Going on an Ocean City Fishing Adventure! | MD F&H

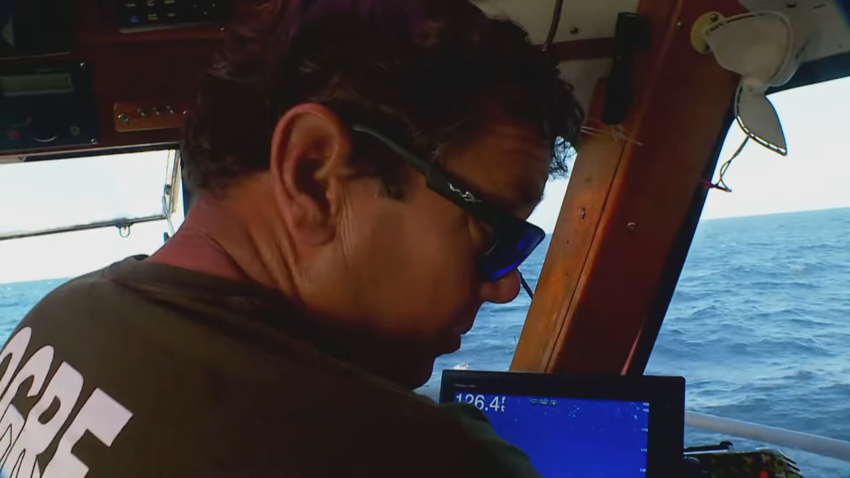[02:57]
The Morningstar is equipped with sonar that lets Captain Monty put his clients right on top of the fish they're hoping to catch.